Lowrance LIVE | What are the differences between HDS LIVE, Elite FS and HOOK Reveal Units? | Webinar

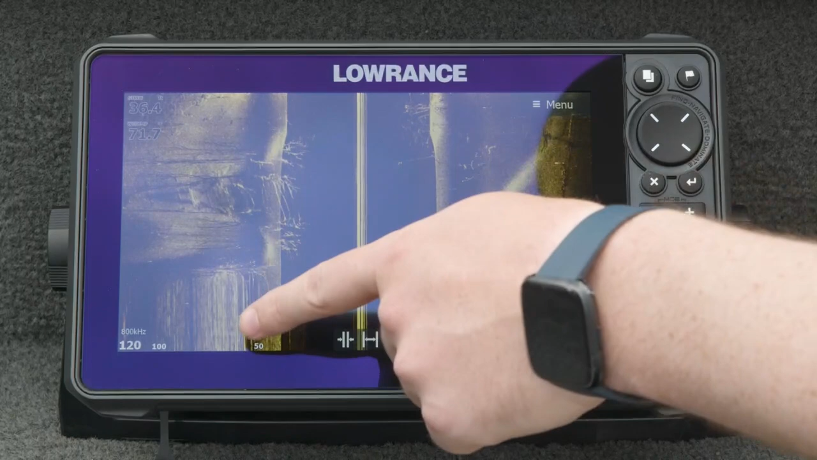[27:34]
or when you're going too slow you kind of see this kind of stretch so you can actually see this tree here looks really nice on this side and it's kind of stretched out down here below that's because we were sitting still back here and then we got on the
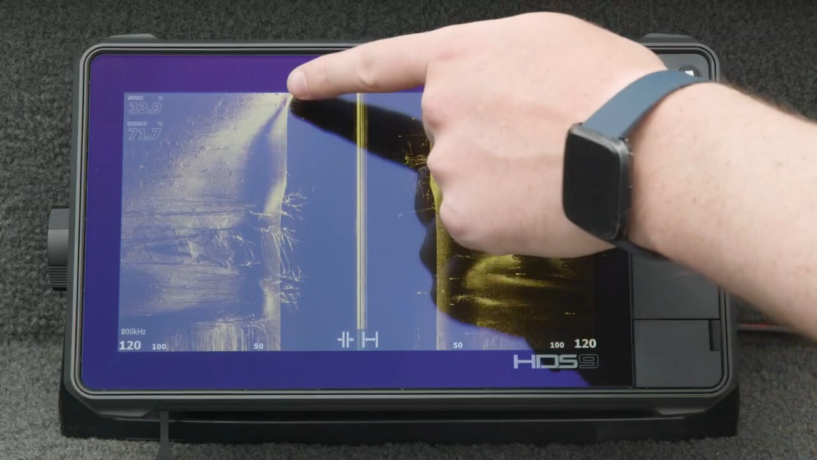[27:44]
trolling motor and started moving so as we're driving through you'll see it'll line up these pictures of these trees really
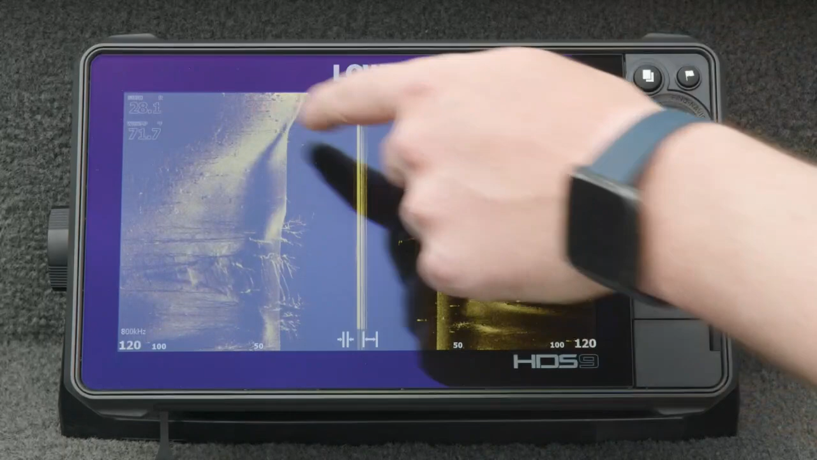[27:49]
nice and even so when it comes to setting up a side scan image
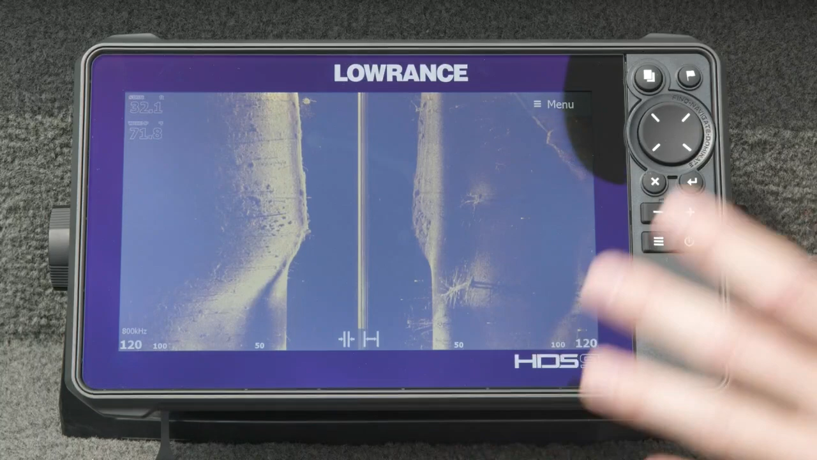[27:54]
there's really only two things that are are kind of adjustable or even worth adjusting in my opinion and that's the color palette and that's the contrast so contrast is a lot like sensitivity on traditional sonar you know there's an auto mode you can bias it up and down and what it's going to do is it's going to add kind of brightness and color to the the color palette you're using if you bump it up so you'll see all of this stuff over here all these rocks on the left side you know they get really bright and hot if i back it down you can kind of see a little bit more definition but they're a little bit darker
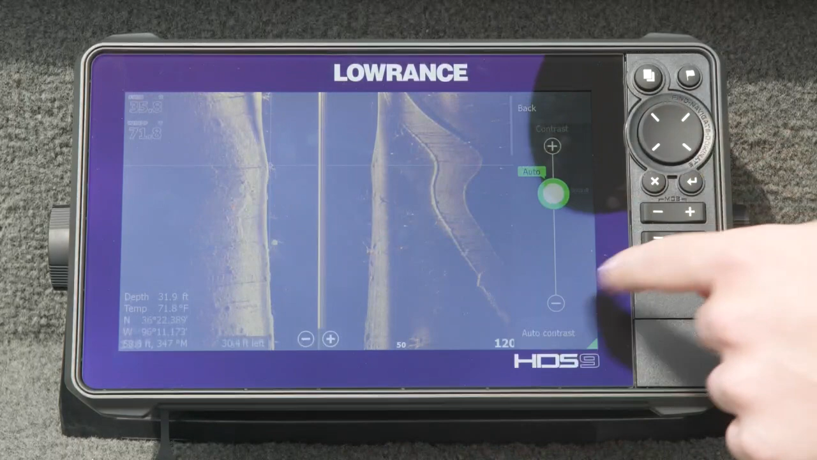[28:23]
On screen: depth 31.9 ft, water 71.8°F
kind of the same on this bridge over here the other one that's that's you know a lot of people like to adjust as a color palette so we default to this number six it's kind of this brown
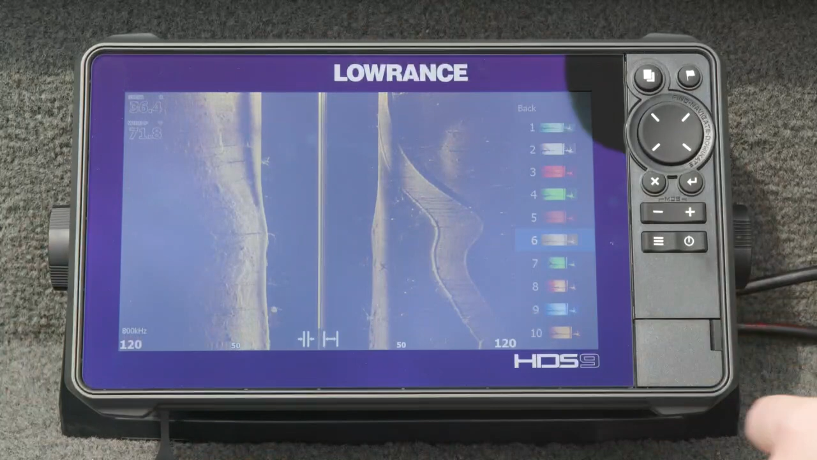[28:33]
but you know on a kind of a sort of overcast kind of cloudy day you know maybe i might switch it to the blue just so that the colors pop a little more this is totally up to you no matter you know whichever one
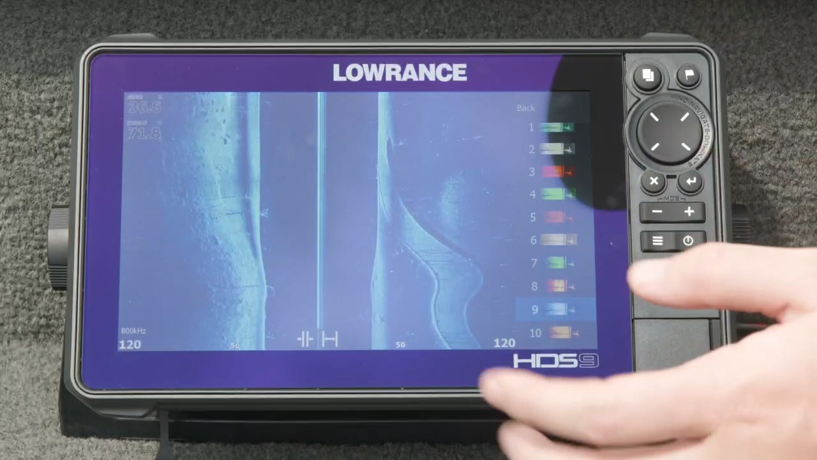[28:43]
looks best to your eyes you know a lot of the guys like this number 10 are professional anglers a lot of them like this number eight because it's bright and hot it's really just you know total personal preference to you whichever one of these you like to run
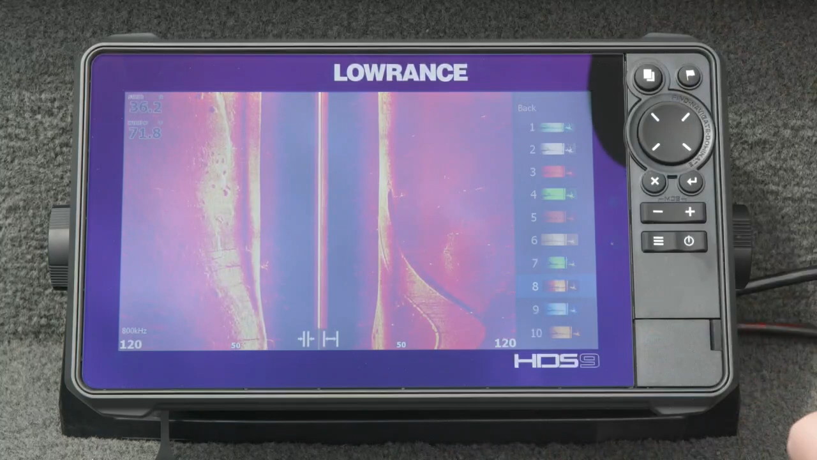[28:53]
so the other piece of scanning sonar technology we have is called down scan and this is taking the same you know super high resolution
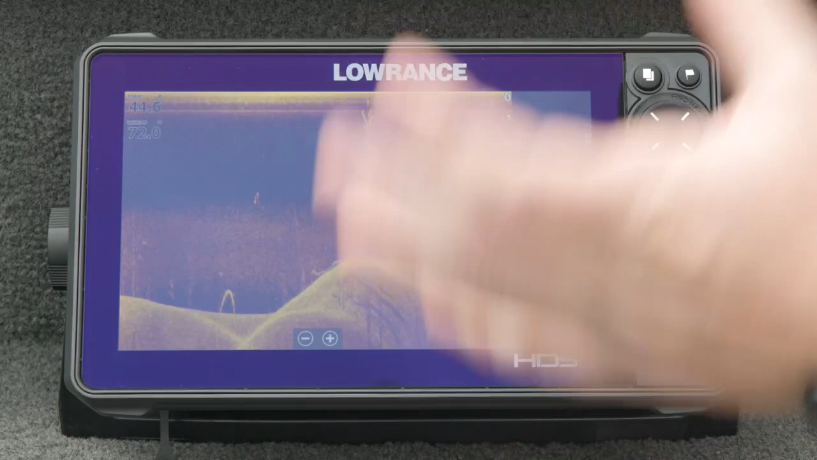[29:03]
you know picture-like images that we see in side scan but pointing it straight down underneath the boat kind of like traditional sonar so you'll see you like this big old tall tree here like you can count limbs on it this is
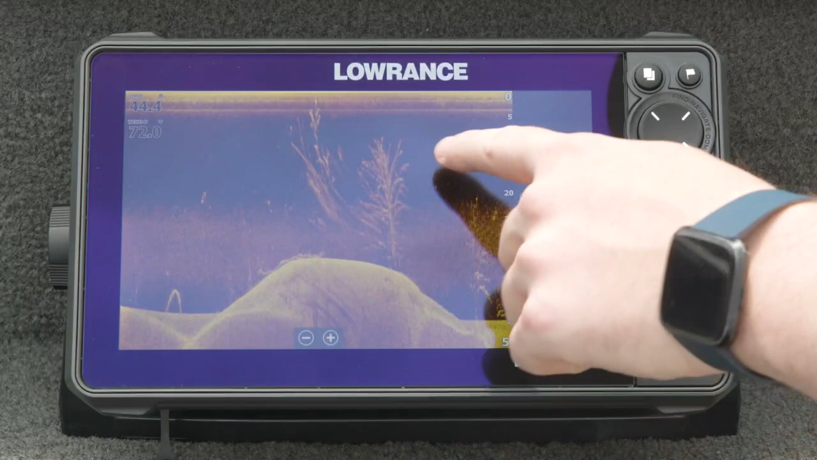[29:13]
pretty cool like you can you can actually see all the really nice detail on it you know it actually you know
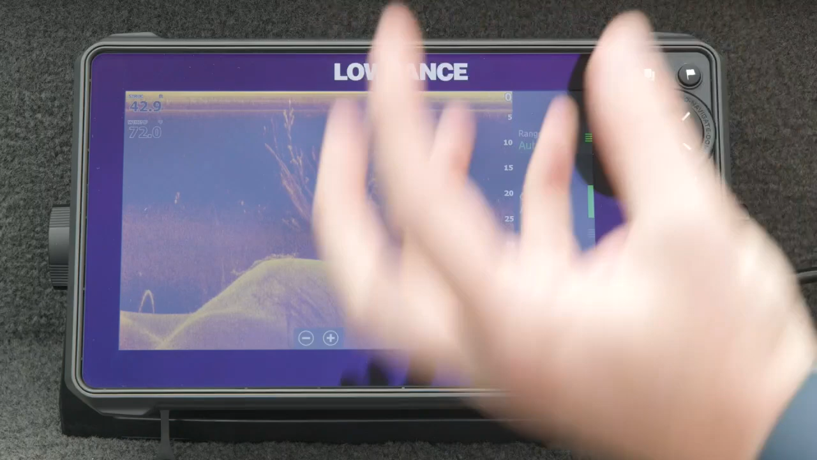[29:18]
trees look like trees rocks look like rocks you know with down scan everything looks like it should one
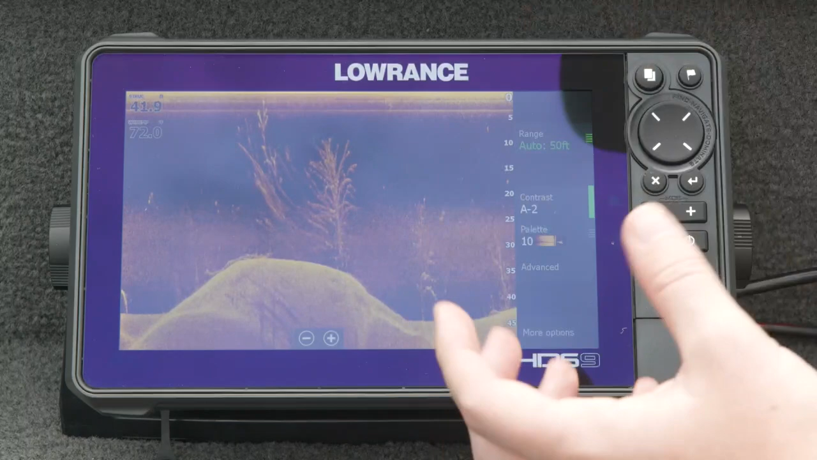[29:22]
of the other core functions we have with down scan is a feature we call fish reveal so if i turn this on this is on by default on on all of our displays and you'll find fish reveal throughout the product line so whether you're in hds live elite fs or hook reveal you'll find fish reveal and what fish reveal does is it actually takes those sonar targets from traditional sonar and we actually pull them out of the sonar image we brighten them up we kind of make them a little bit bigger and
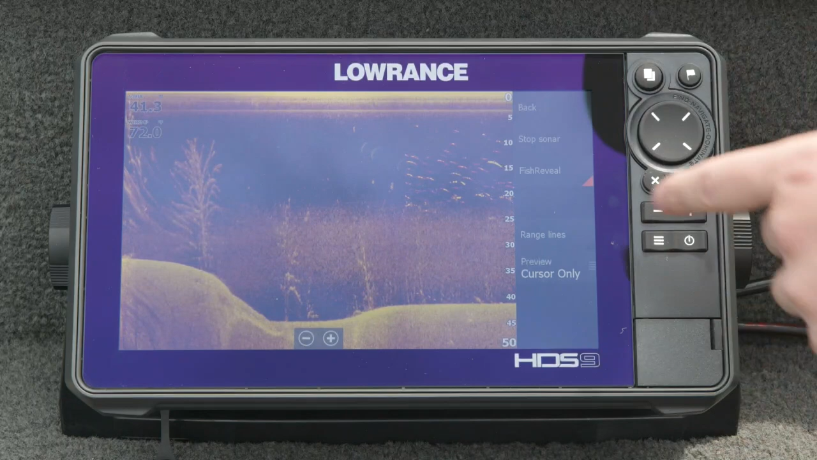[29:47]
then we actually add them to the down scan picture so you get the really high resolution detail from down
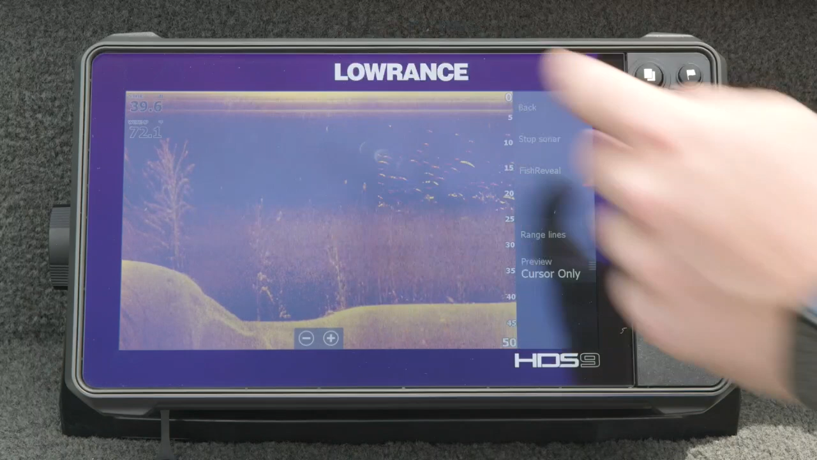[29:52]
scan along with your big fish arches from traditional sonar so we used to get asked all the time you know how come i can't see fish in down scan you know why why do i never see fish there well
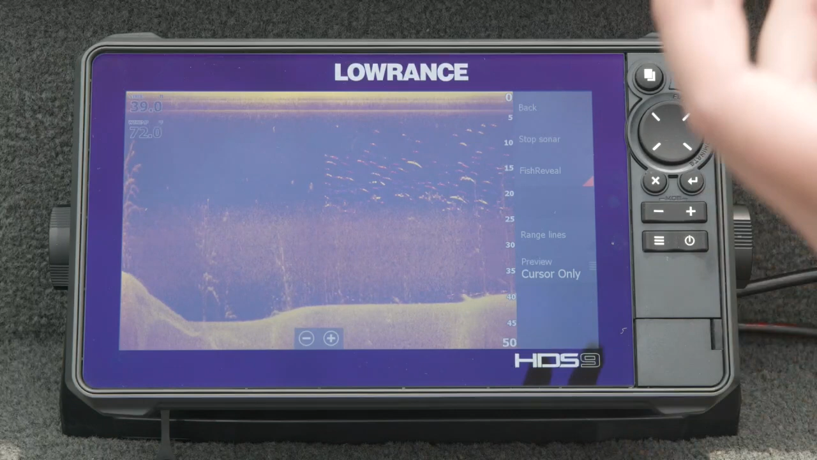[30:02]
because down scan is you know more true to life it you know it's more size correct for you know whatever you're looking at you know how big is a fish compared to a tree right so when you see that big tall tree a fish might be kind of hard to see but with the you know really big and bright and fat fish arch they're really easy to point out
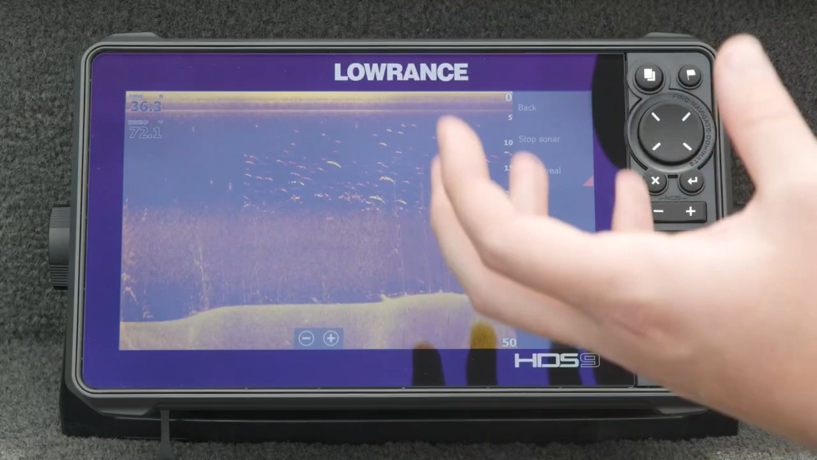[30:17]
so here we're coming across this bridge we looked at it on side scan a little bit ago here you can see it on down scan so like i mentioned it was down here when they built the lake you know you can see the pilings on either side you can see the guard rail you actually see it kind of